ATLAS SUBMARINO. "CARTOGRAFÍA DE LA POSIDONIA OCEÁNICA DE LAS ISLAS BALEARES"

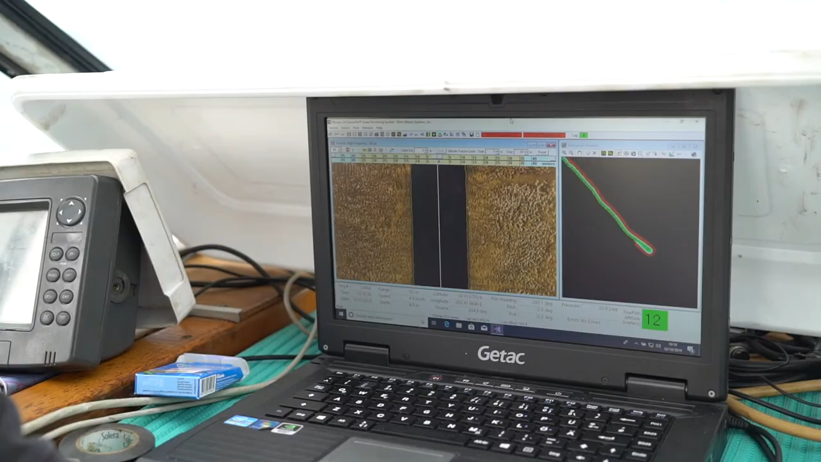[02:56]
Para ello, se realiza una campaña con sonar de barrido lateral,
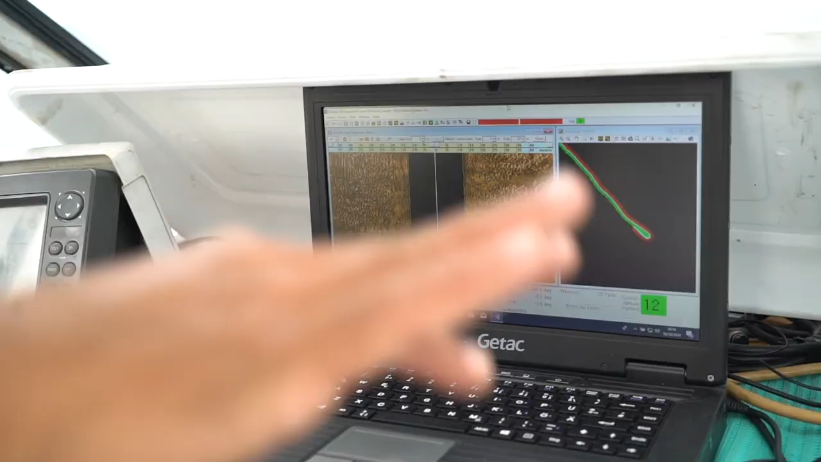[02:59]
utilizando un ROV submarino para confirmar la correcta identificación del fondo.